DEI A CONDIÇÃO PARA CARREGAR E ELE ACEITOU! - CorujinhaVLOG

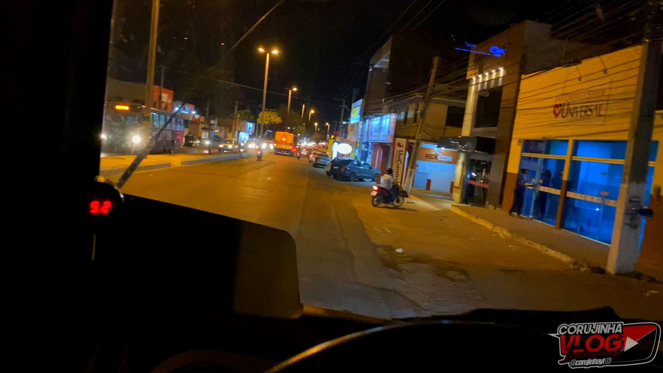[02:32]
Vamos aqui, ó Mossoró, Rio Grande do Norte É a origem É a origem Vamos fazer o retorno lá no centro Lá no centro da cidade Porque não dá pra Eu tenho que sair dessa loja que eu tava aqui Que era de Chanel E ir pra aquela loja ali, ó Aí a gente não consegue fazer o retorno aqui Aqui, galera, é o centro de Mossoró, né? Aqui é o Alto do São Manuel
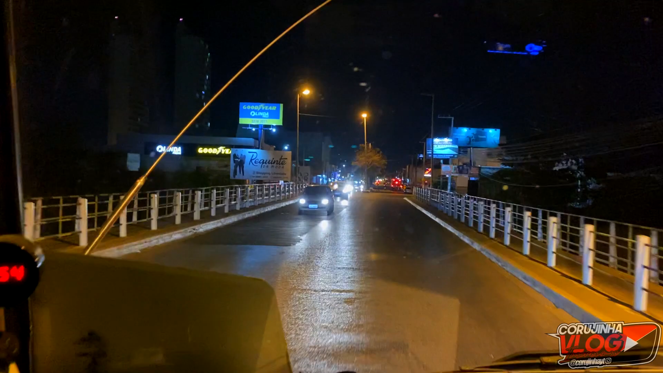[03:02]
Praticamente o centro já É um bairro aqui de Mossoró Tem uma caixa econômica ali Tem vários lugares Tem uma escola técnica aqui
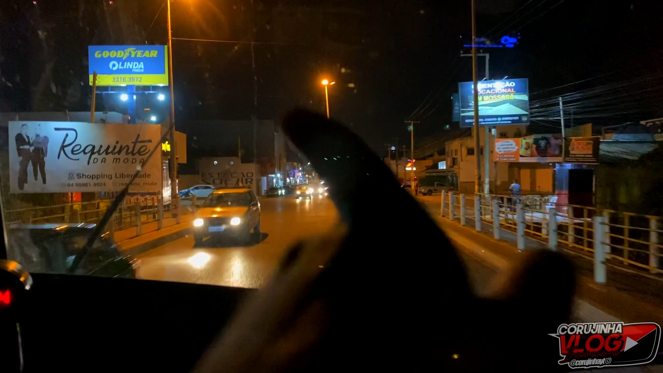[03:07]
E assim vai E vai fazer o retorno lá no centro Porque aqui não dá pra voltar Não tem... O espaço não dá E o caminhão tá carregado Aí... Força muito, né? Mas vamos que vamos Vamos que vamos, tubarão Vamos trabalhar aqui E a maré não tá pra peixe,